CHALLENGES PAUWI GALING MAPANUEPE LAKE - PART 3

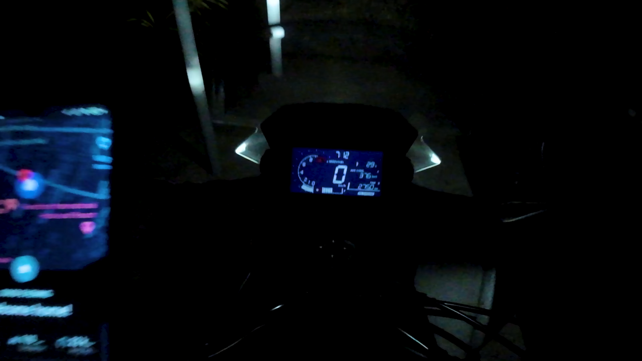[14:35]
What up guys So Average consumption natin Ay 37 Per kilometer